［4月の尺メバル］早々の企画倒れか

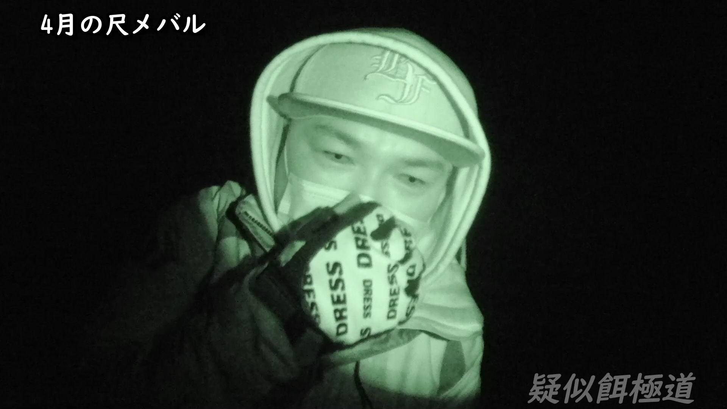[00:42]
ただこのオープニング撮りたかったんで、ちょっと15分だけやって今日は帰ります。はい、なわけで4月メガサブはシャクメバルを手にすることができるのでしょうか。土曜日4月11日、先行者2名、あんま大きい声で喋ったら恥ずかしい。今日は 73L 持ってました。
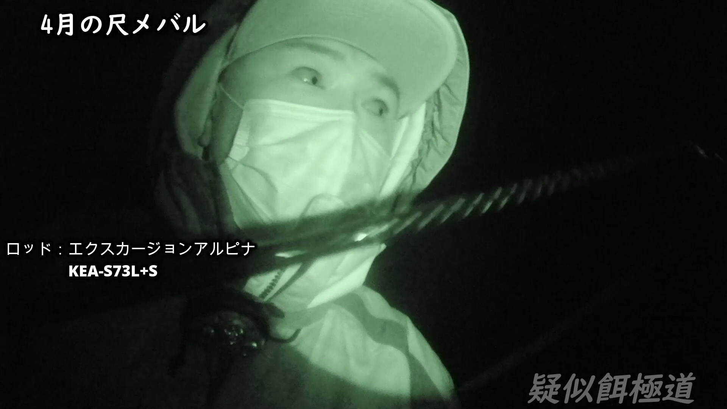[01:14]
で、人いるんで打ちたいところ全然打てないんで、ちょっと 2球ポイントだけさーっとやって、たぶん長いしないかもしれない、わかんない。4月の釈明は頑張ります。皆さん、先行者の方が頑張って投げてるみたいですけど、